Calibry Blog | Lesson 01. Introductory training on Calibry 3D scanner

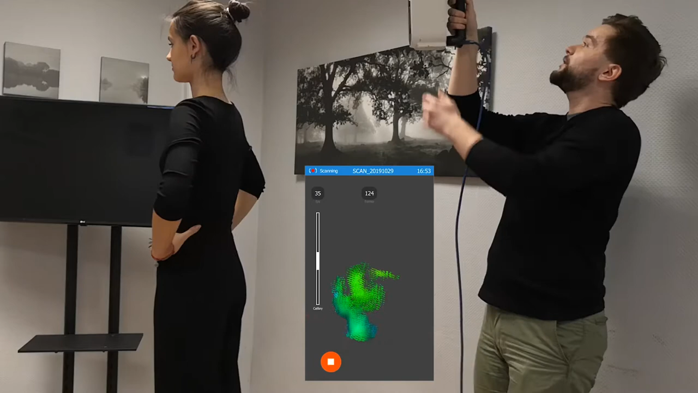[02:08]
The green zone means that you're in perfect distance between the object.
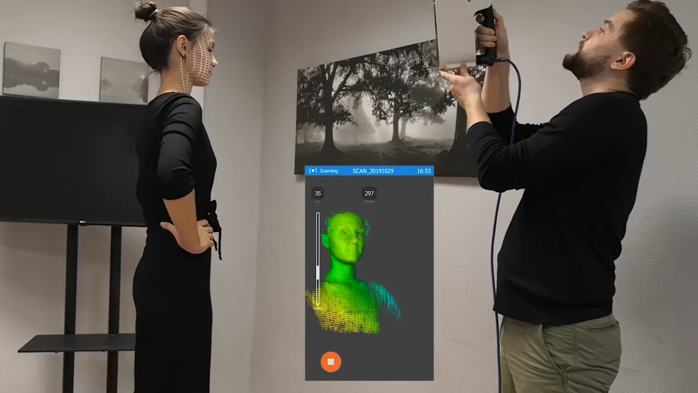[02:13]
The blue zone means that you might be a bit too far away from it but it's still be captured by the scanner and the red color means that you're too close to it.
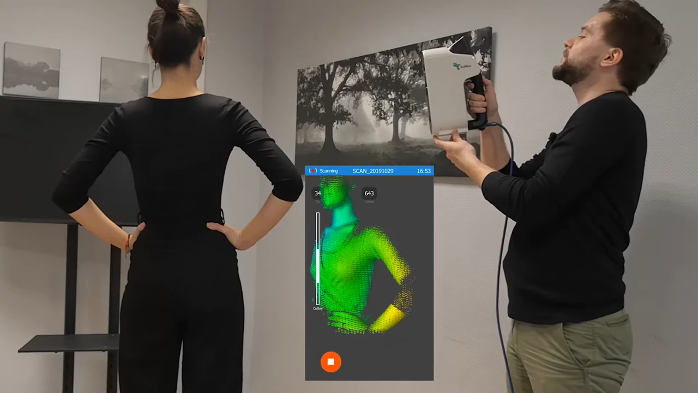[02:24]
And so you should start from the top and go slower and smoothly capturing all the sides and all parts of the body
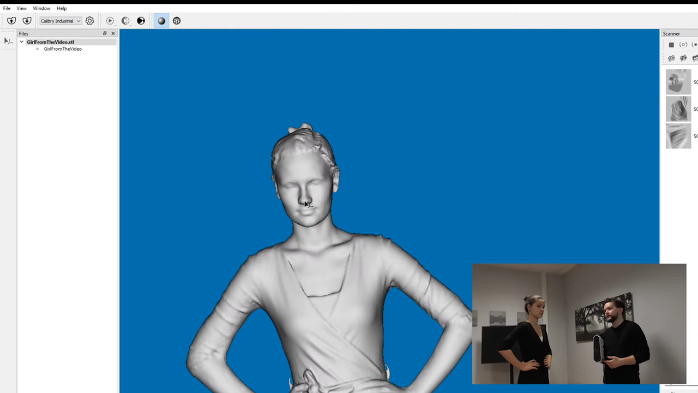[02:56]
a lot of texture that you don't want to have in the final result like lazy eye
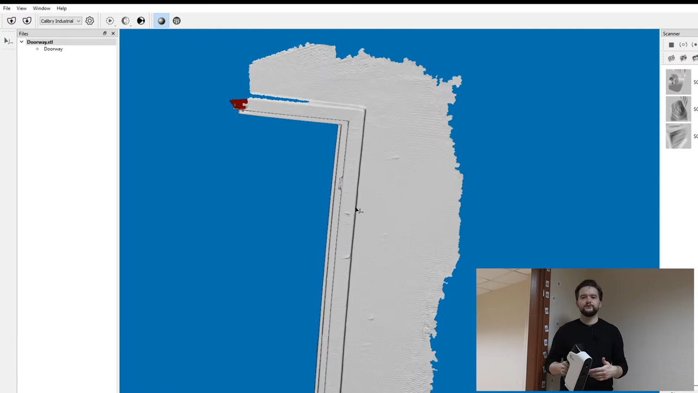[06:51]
When you scan big or industrial things most likely you will be using the marker tracking mode for things like cars, boats, airplanes and pipes.
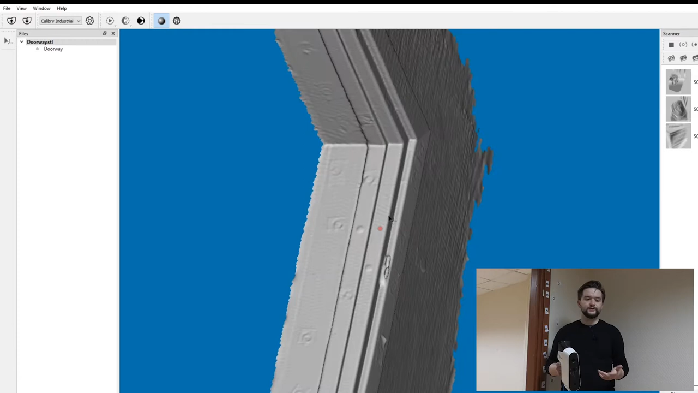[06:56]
Markers are pretty useful.
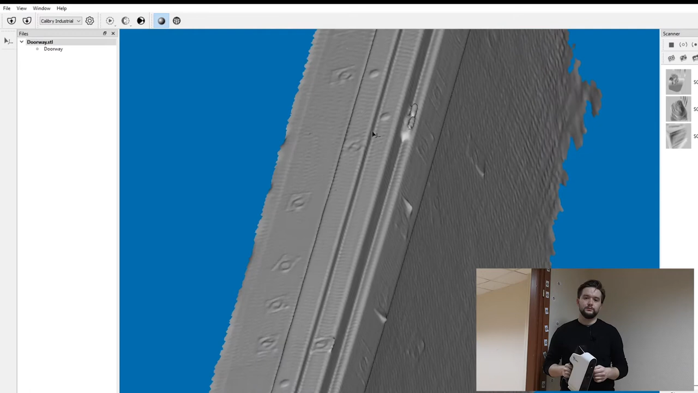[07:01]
You can combine raw data that you captured in marker tracking mode and in the geometry tracking mode.
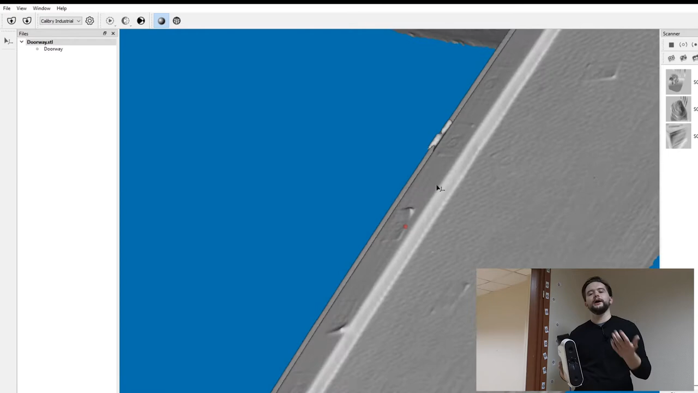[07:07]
For example you were scanning a large object
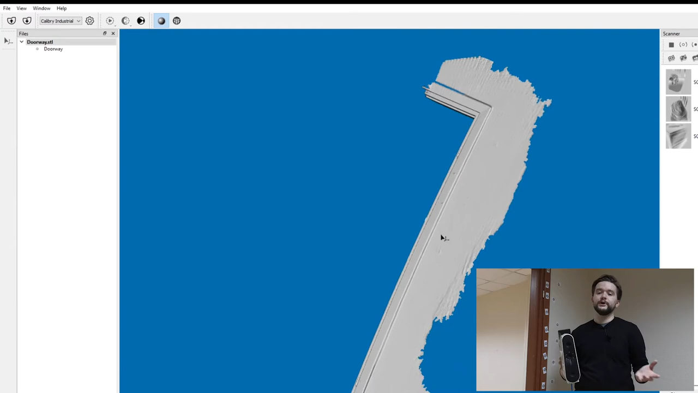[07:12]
that some areas of it that had geometry on it and some didn't like rooftops for example.
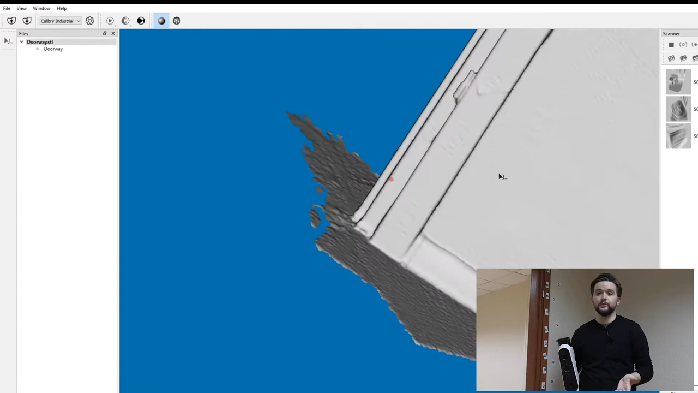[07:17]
So you put markers on the roof of the object scan it with markers and
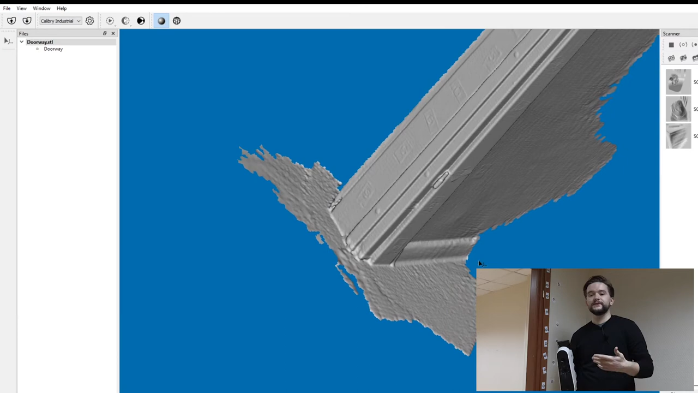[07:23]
the rest the sides you scan without markers just in geometry mode.
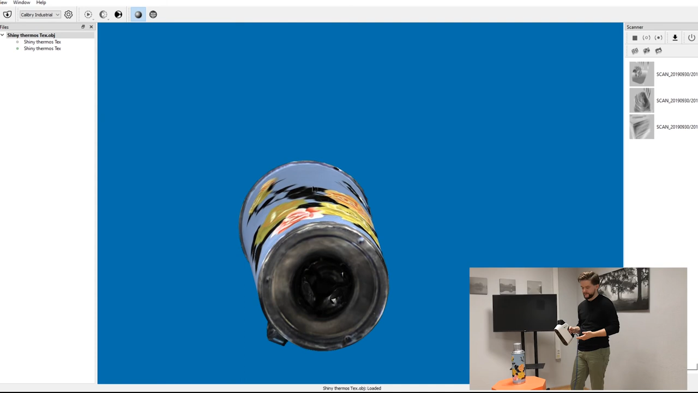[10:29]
As an example there's a thermos that has a lot of distinct colors on it so it helps the texture mode to scan an object
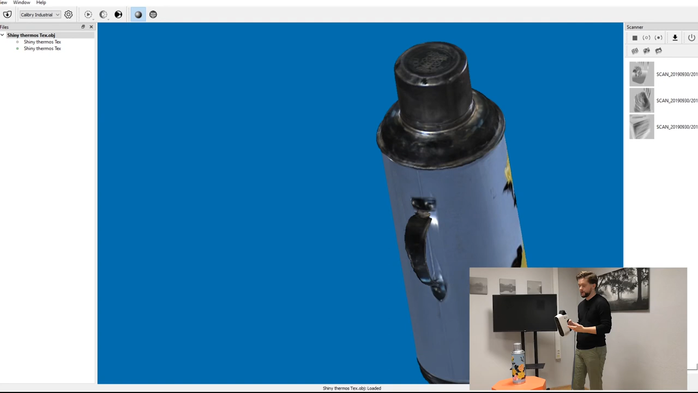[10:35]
and don't point a scanner at the object with only one color for example this wall.